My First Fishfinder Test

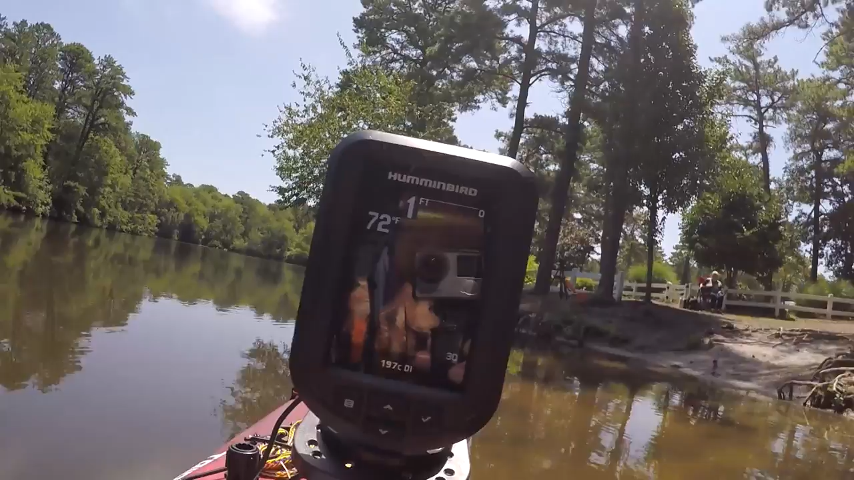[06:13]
and it's reading I'm gonna show you my setup you can see the amount of the transducer right there